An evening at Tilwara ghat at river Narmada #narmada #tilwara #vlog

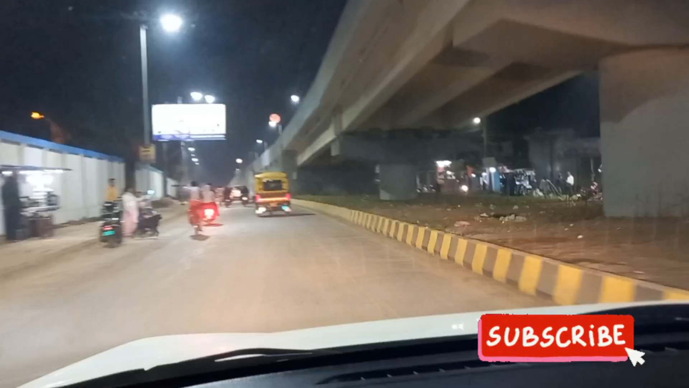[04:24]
اور یہاں کی نائٹ لائف دیکھئے یہ سامنے سے کتا کیسے بھاگا ہے سٹے ٹیون گائز